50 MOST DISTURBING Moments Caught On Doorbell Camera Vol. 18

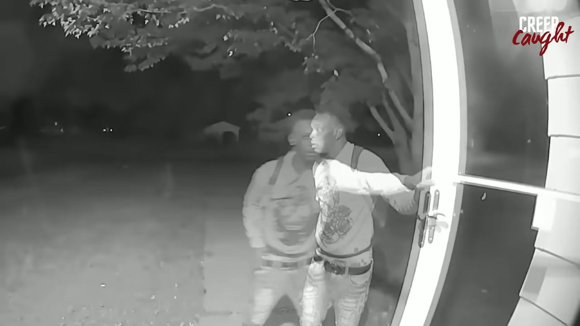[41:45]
Fortunately, his attempt to break in was unsuccessful, and he was ultimately arrested, thanks to clear footage of his face captured on camera.
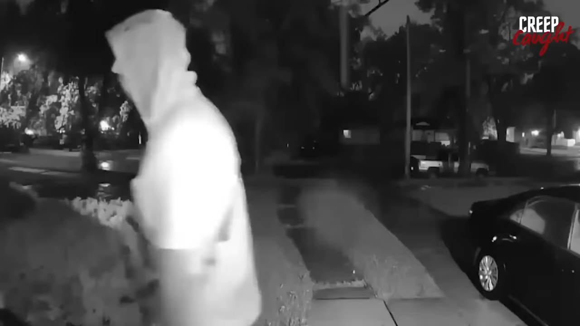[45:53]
While he was having a lesson on how to use a weapon safely, some random person knocked on his door asking for cash. The man told them that he didn't have any money to give, but the stranger didn't go away. So, he called the cops and waited for them to come. Meanwhile, the stranger broke into the house and started causing trouble. The homeowner grabbed his weapon for self-defense because the intruder wouldn't back off. Feeling threatened, he ended up discharging his weapon at the intruder.
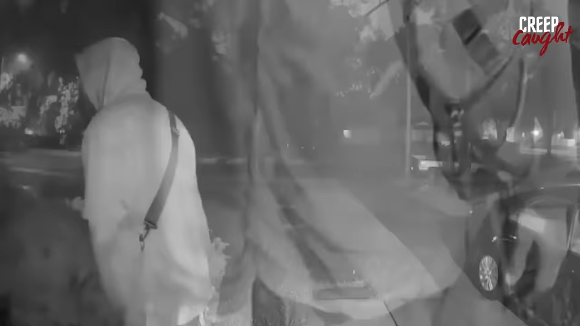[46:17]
He mentioned he didn't want to harm the intruder, but felt he had no choice but to defend himself under those circumstances.
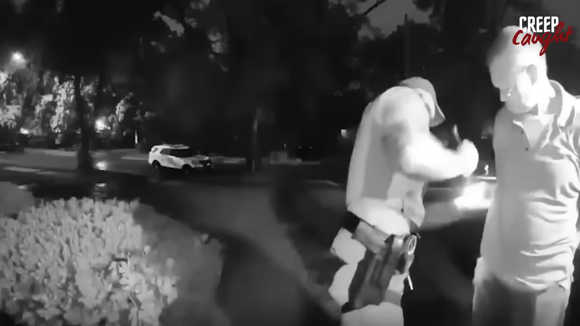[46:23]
After the fatal incident, when the cops got there, they handcuffed the homeowner, and now there's an ongoing investigation. A mom of two, who was being followed around by someone she used to work with, mentioned she had a security camera set up. This camera caught the former coworker putting a threatening letter on her car's windshield,
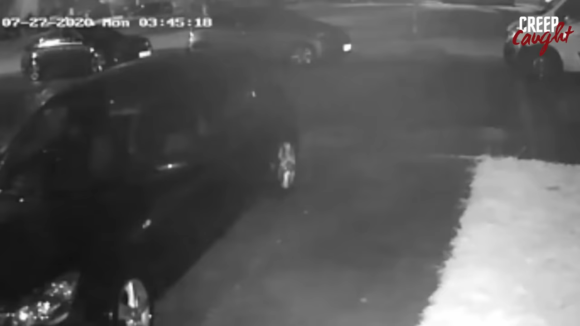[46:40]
saying he'd hurt her and her daughter. Before leaving the note, the stalker also messed up the mom's car by painting the tires pink and marking her windows with black X's and O's.
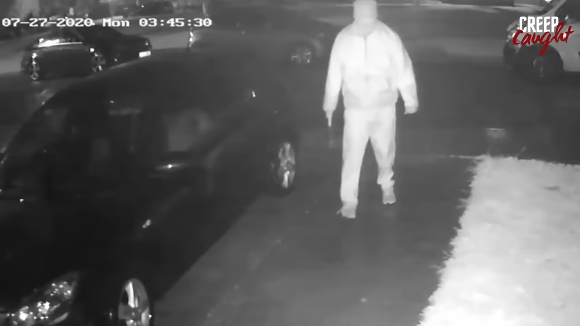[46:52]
She reported all this to the cops. The police then kept watch over her house to keep an eye on the stalker's moves. They caught him the next night after seeing him on the camera coming close to the mom's house, crowbar in hand.
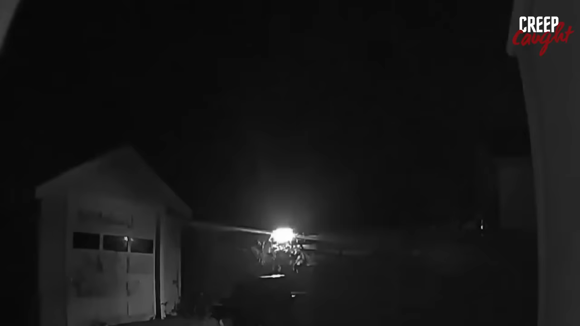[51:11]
At night, a guy tried getting into several houses in a neighborhood. He finally went up to one house where the owner caught him on camera. The homeowner confronted the guy, asking him if he was trying to get into their house.
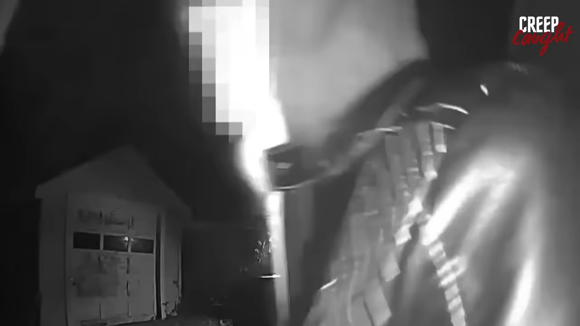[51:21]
The guy said sorry, claiming he didn't mean to enter that particular home.
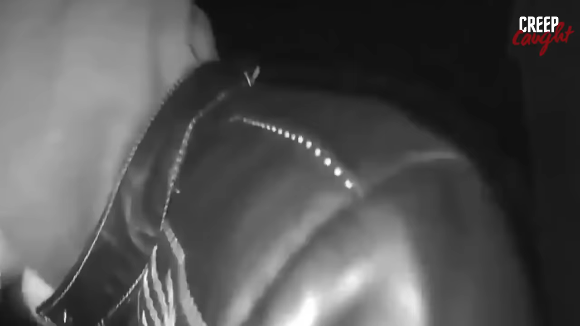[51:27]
Hey, what do you need?
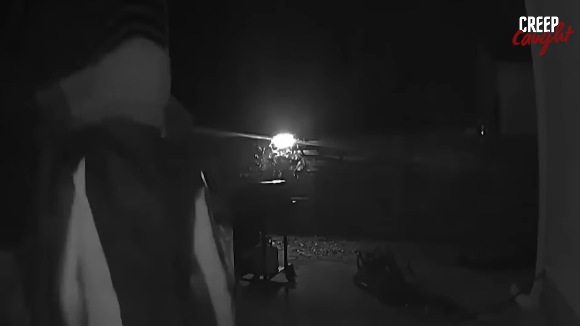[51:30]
Hey, what do you need, dude? Sorry, I didn't mean to run into your house. Who the f*** are you? After talking to the homeowner, he quickly left the scene.
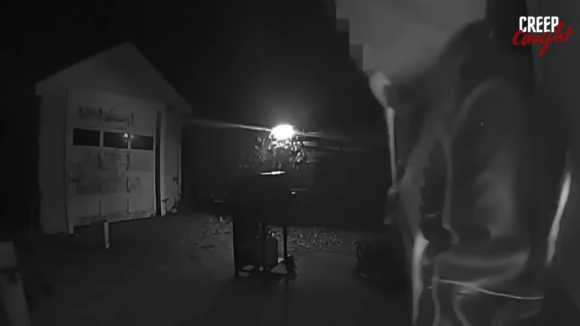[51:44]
Several neighbors called 911, and eventually, the police arrested him. A guy went up to someone's front door, attempting to get inside the house.
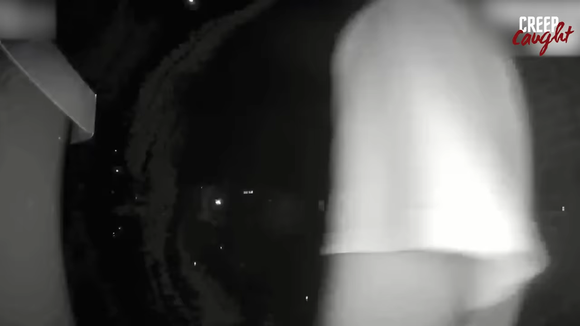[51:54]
Fortunately, the homeowner received a notification on his phone and confronted the guy.
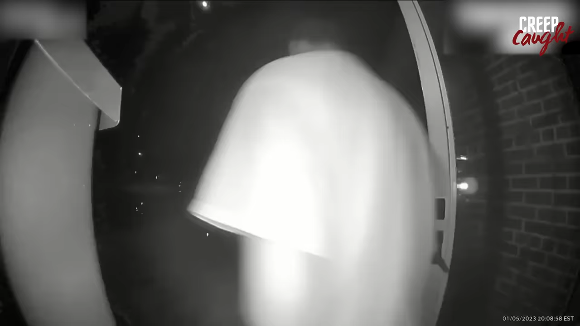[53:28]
He was arrested the following day while trying to break into another house in the same neighborhood.
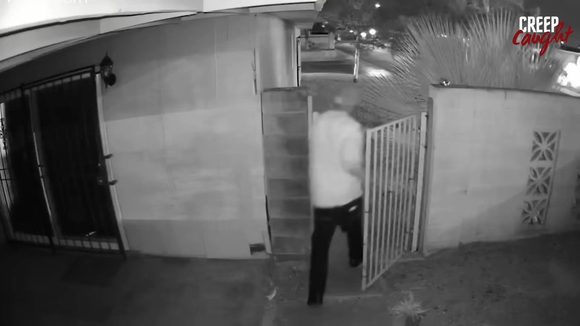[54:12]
Hey, big dog, you need to get the f*** in my yard, homie. When the homeowner told him to get out, he left. People like him need to understand that trespassing is a serious offense with real consequences.
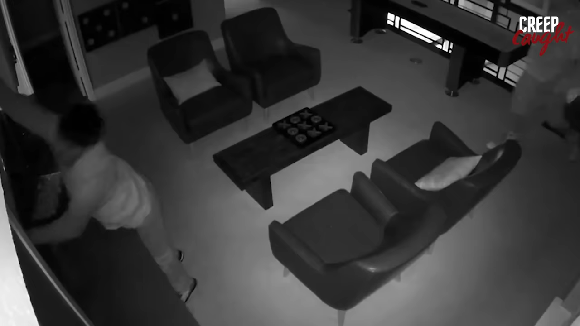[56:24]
In the early morning of April 2nd, burglars got inside the house and headed straight to the upstairs living room. There, they managed to take a flat-screen TV off the wall.
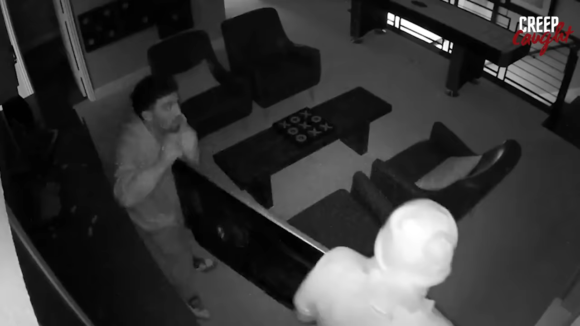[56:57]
Security cameras in the home caught a brief celebration between the two thieves as they congratulated each other for snagging the TV. However, their joy was fleeting as they both found themselves arrested a few days later.
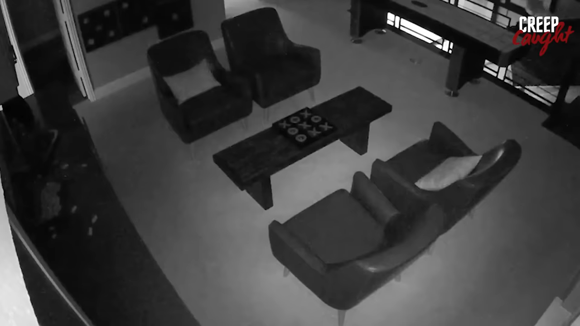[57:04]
A woman shared a spooky story about catching
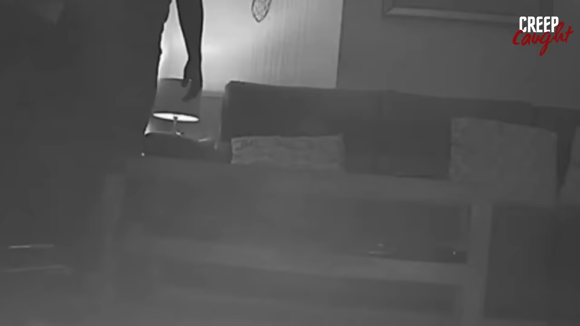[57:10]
her stalker on video as he tried to take back the listening bugs he hid in her place. She only figured it out after finding one of these bugs stuck under her coffee table and another behind her bed's headboard.
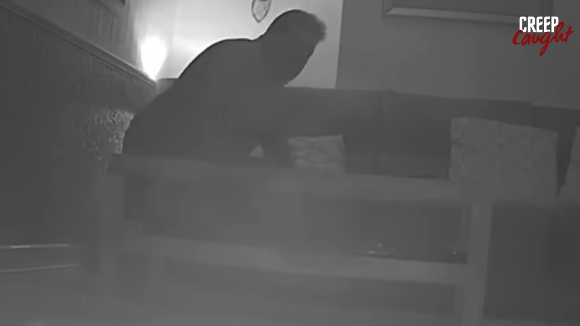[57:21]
That's when it hit her that someone had been eavesdropping on her life, and it turned out to be her neighbor. It's really creepy to find out that your own neighbor was the one doing it.